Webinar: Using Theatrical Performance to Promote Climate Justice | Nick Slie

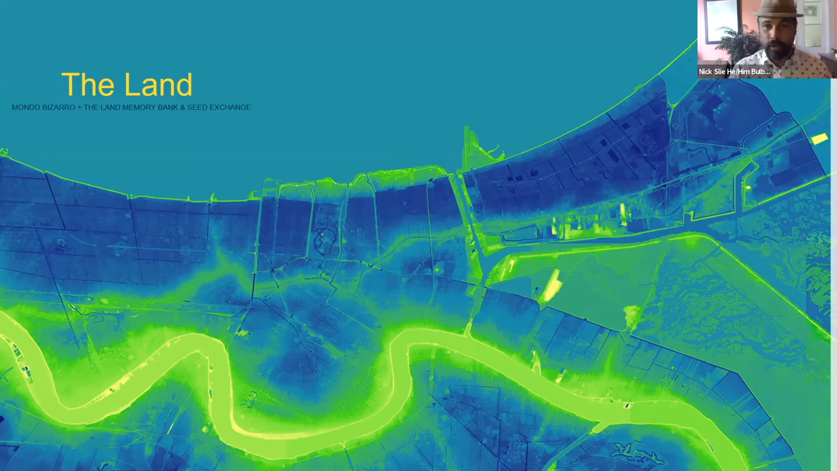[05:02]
the image that you're looking at here uh many of you know this is uh new orleans or the crescent city i'd like to start by just showing you that everything you can see in green right now that is land that is above sea level uh and so the context for much of what i want to talk to you about is sort of uh my relationship to the waters uh that surround my home uh the place that is known as new orleans was not always uh this way we weren't built below sea